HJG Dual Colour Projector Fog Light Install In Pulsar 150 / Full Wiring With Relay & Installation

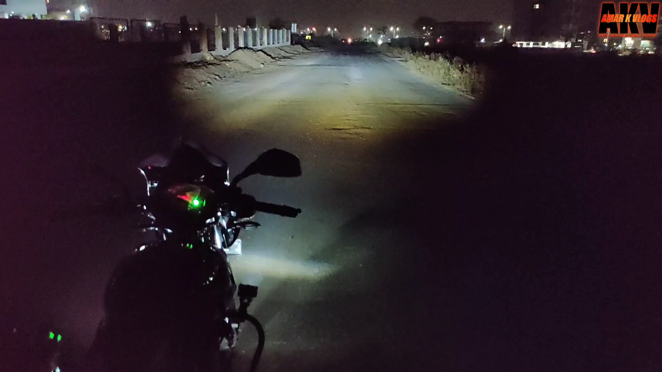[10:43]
द करेंगा यह यह high beam है इसका और यह highway पर
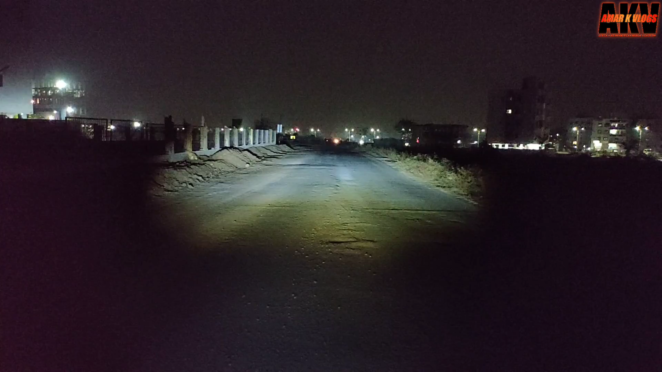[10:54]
यह single road यह यूज कीजिए तो अच्छा है यह low beam मैं city में भी यूज करता हूँ क्योंकि यह देखिए आपके आख पर बिल्कुल नहीं पड़ेगा